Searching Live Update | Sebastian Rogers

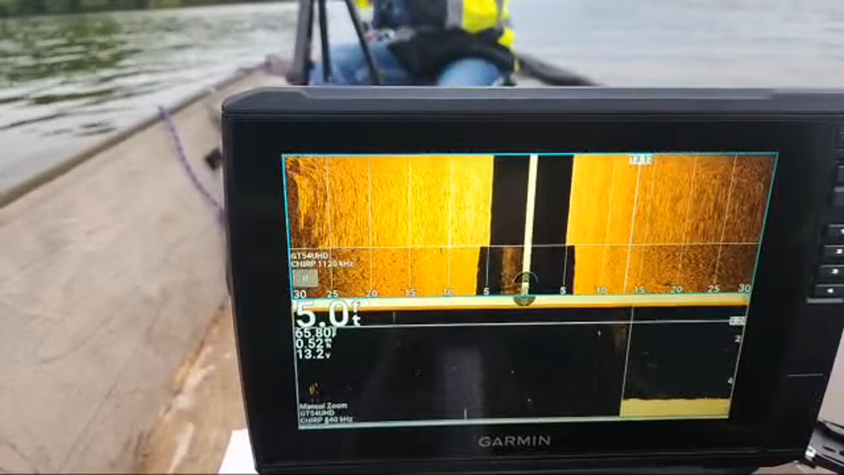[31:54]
On screen: depth 5.0 ft
so there's nothing on that side. But there is like a little bit of stuff over here. I just want to do my due diligence and scan it again.
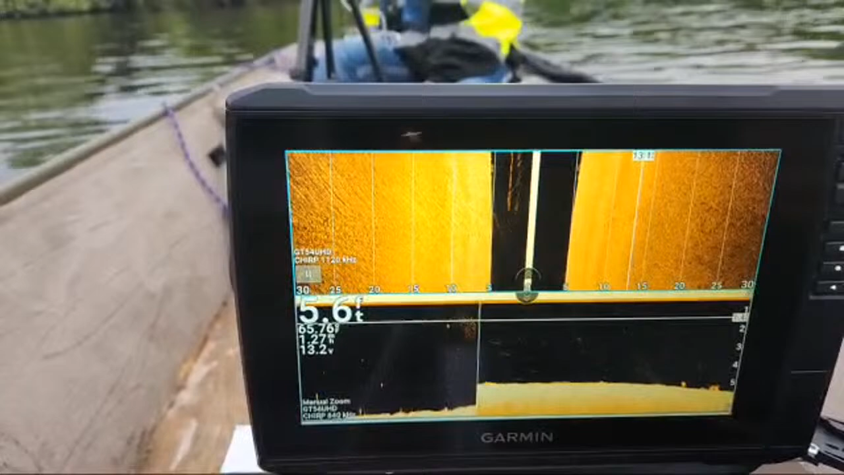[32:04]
On screen: depth 5.6 ft
There's a mosquito.
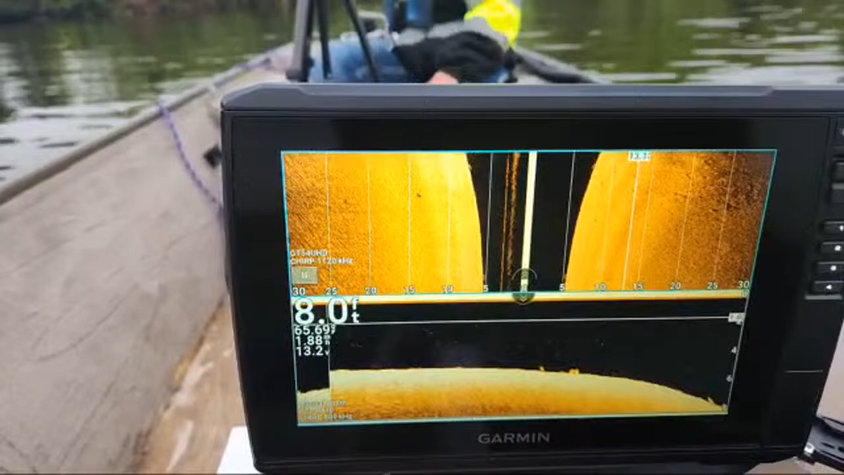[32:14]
On screen: depth 8.0 ft
The depth over here just changes. What is it right now? 8 foot, almost 9 foot. Oh, yeah. So I started off with no prop wash, that's what that is right there, and now there's prop wash.
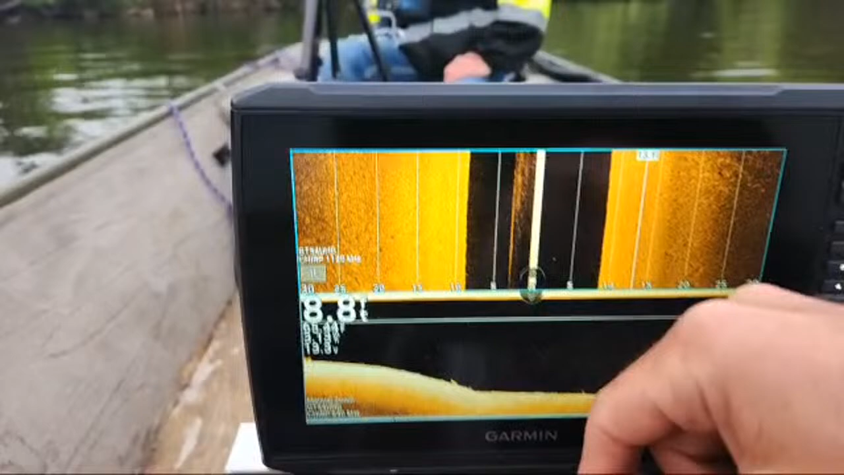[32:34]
So I went from having a beautiful image, which it's still decent, but I just don't like having it in there.
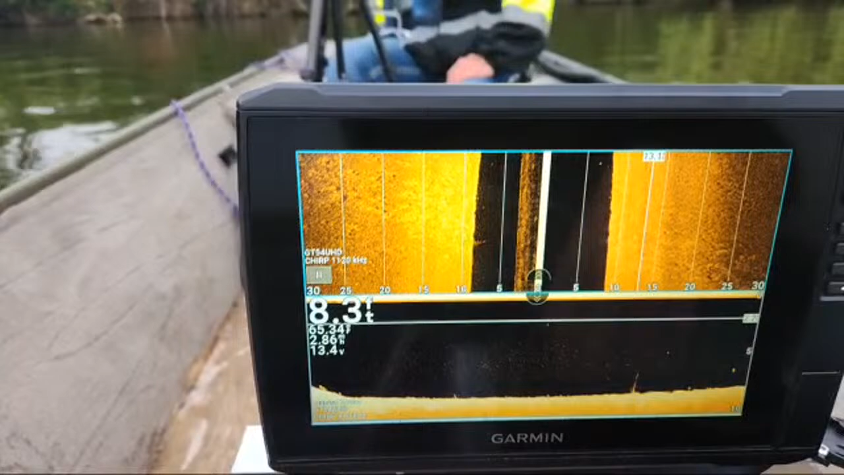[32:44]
On screen: depth 8.3 ft
Mosquitoes are going with the boat. There's a tire. And then as I'm turning, I just turn the boat.
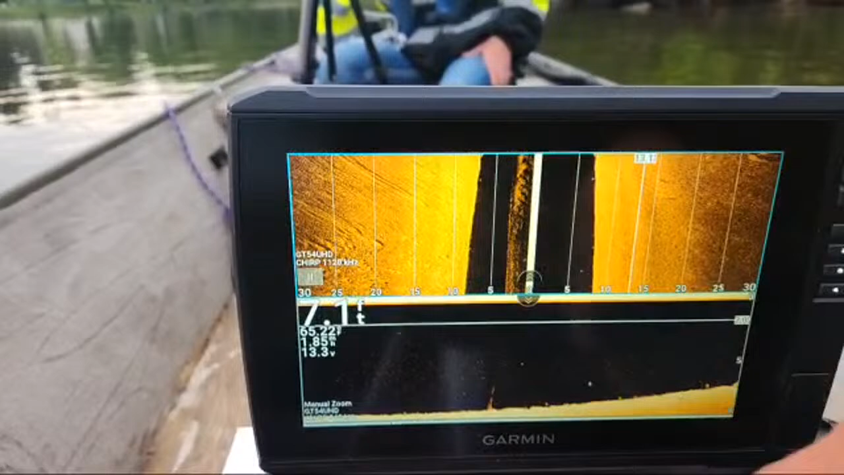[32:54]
So when I turn, it's not going to be that good of an image.
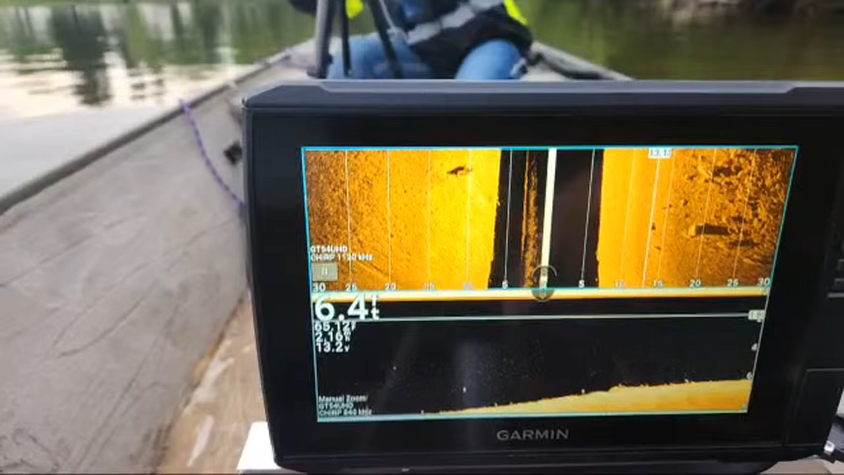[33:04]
On screen: depth 6.4 ft
I'm going to wait to play back anything, but which I'm going to have to redo this because I'm not going fast enough.
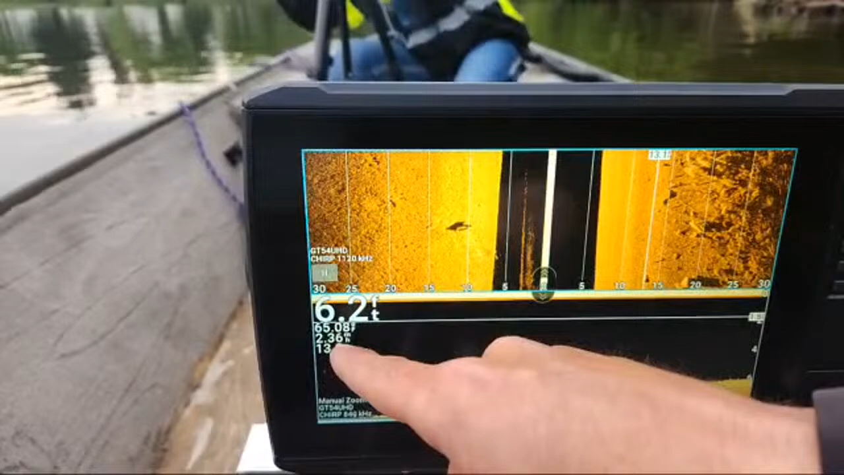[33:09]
On screen: depth 6.2 ft
But I'm still getting a decent image for what it is.
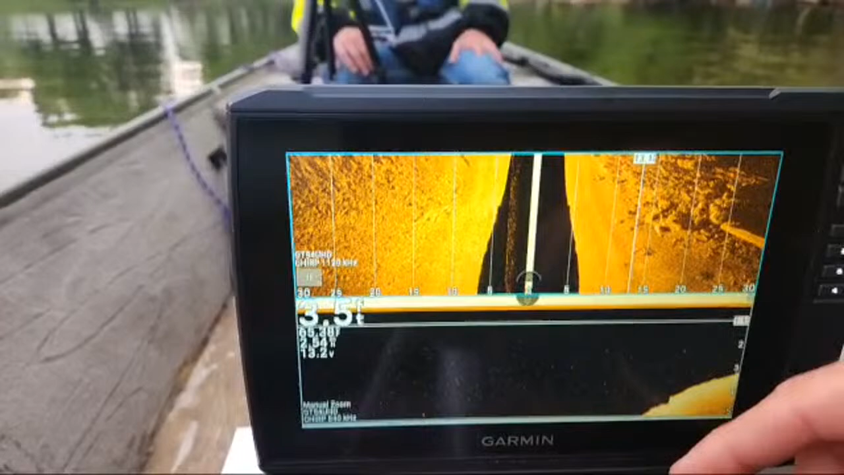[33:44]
On screen: depth 3.5 ft
And then now we're in 3 foot of water.
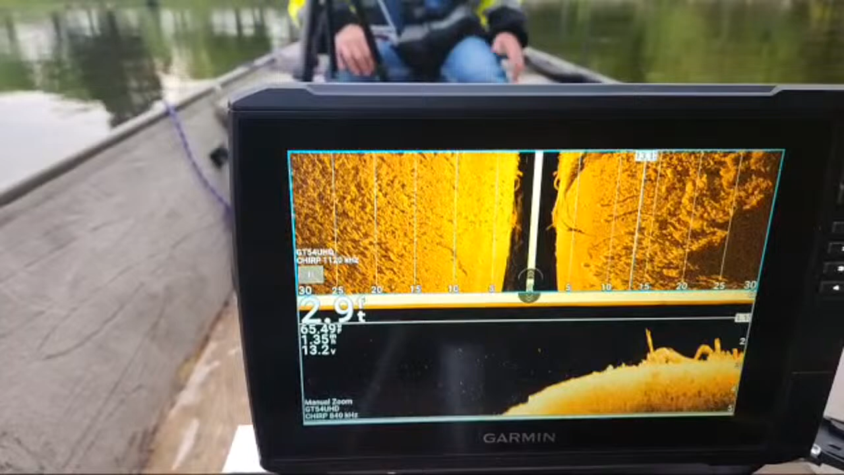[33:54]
On screen: depth 2.9 ft
And there's a log, which is that way.
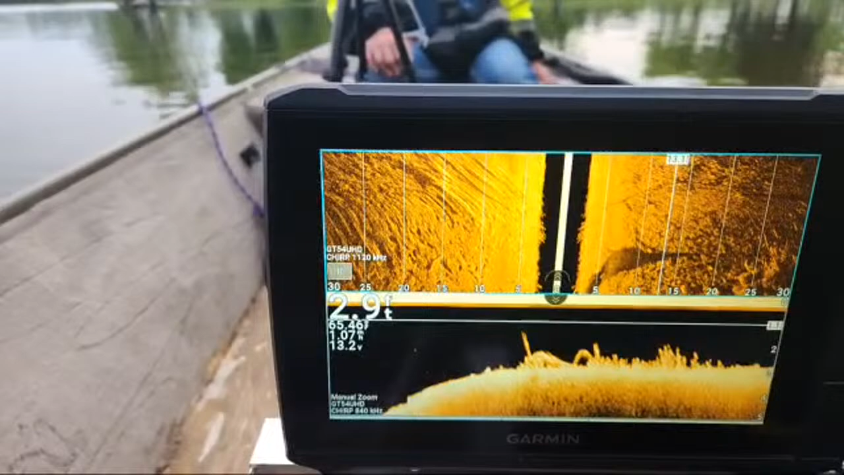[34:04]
On screen: depth 2.9 ft
It just ended, they said, the visual. Don't want to hit that. Got a neutral. That's the log.
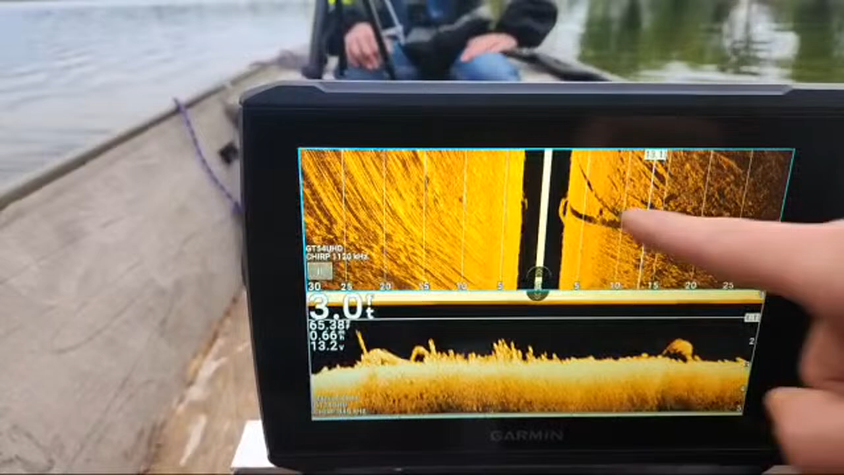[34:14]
So I was turning and the log is there, but it stretched it. That's what we're over. And then there's a log over there.
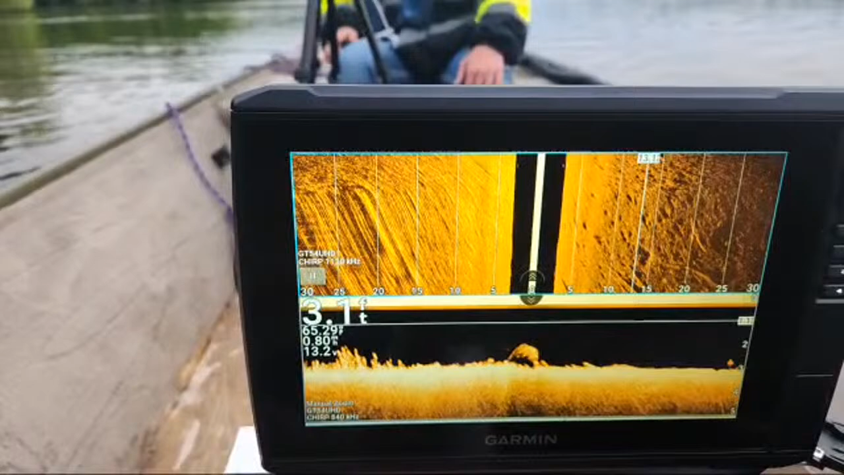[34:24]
So I'm trying to get the boat straight. Actually, I'm going to stay right here. And then get up to my normal speed.